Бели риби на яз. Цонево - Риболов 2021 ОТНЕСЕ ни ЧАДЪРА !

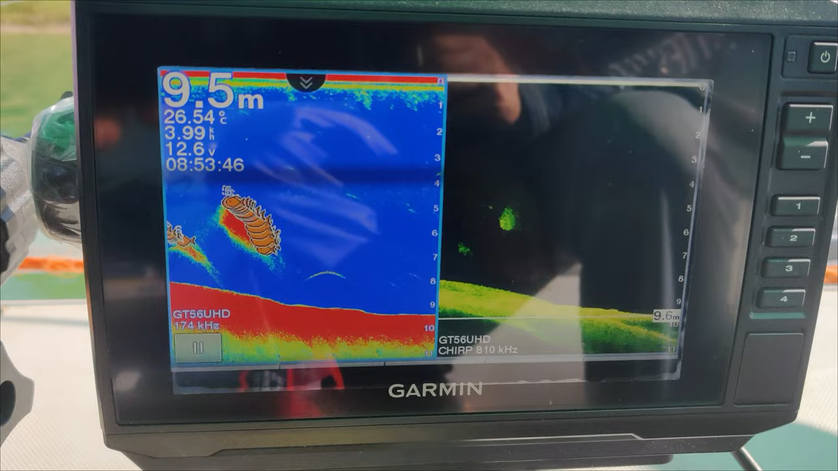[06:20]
On screen: water 26.54°C
Това е пасаж предполагаме Това са пасаж от турчета
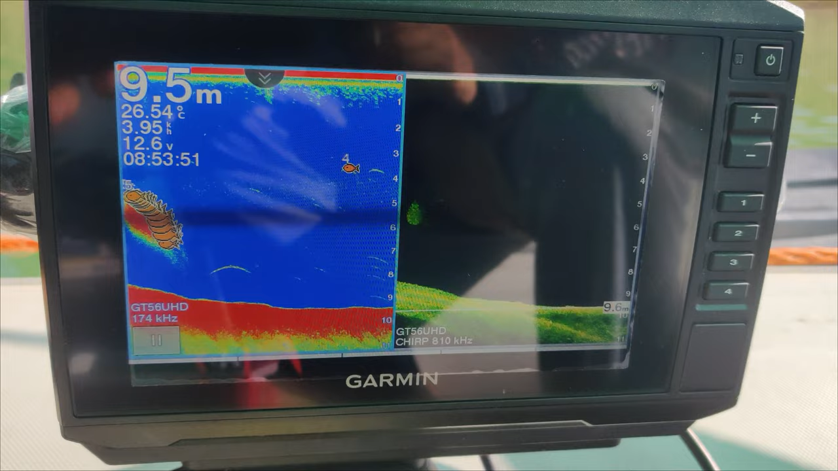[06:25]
On screen: water 26.54°C
Много хул ги дава Ако уширим даунвилто, още по-хул ши ги даде
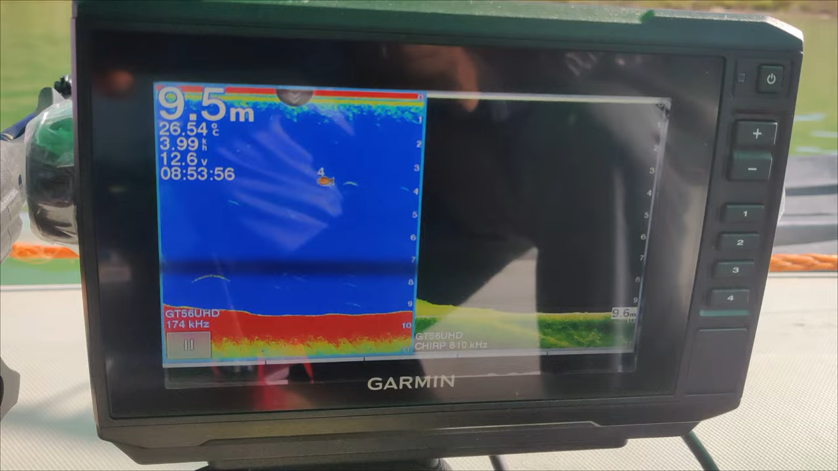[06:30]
On screen: water 26.54°C
Не караме на сайдвил, защото Теодос и нещо не го кефило
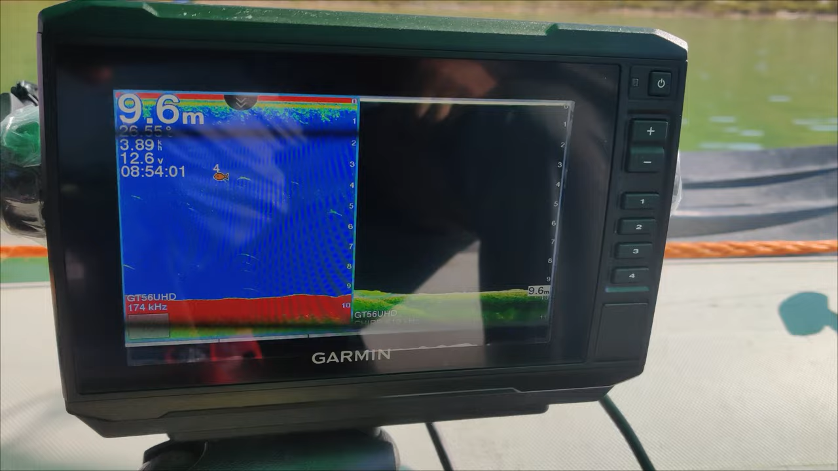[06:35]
On screen: depth 9.6 m
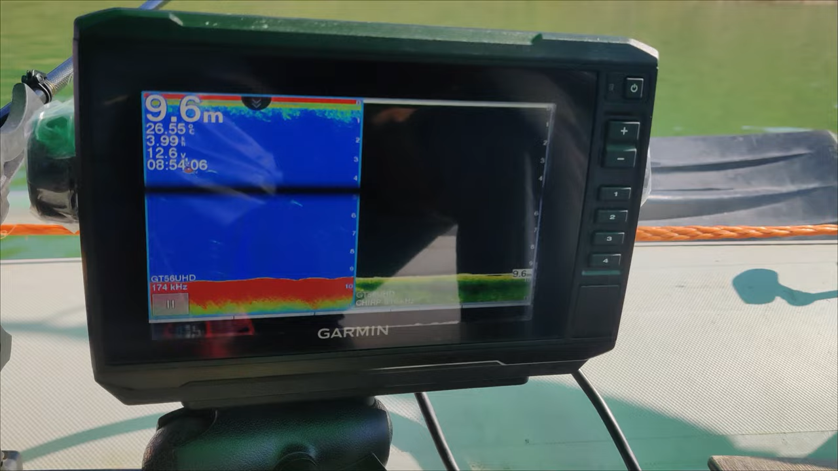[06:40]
On screen: depth 9.6 m
Тот в момента няма и голям смисъл Има риба на Сонар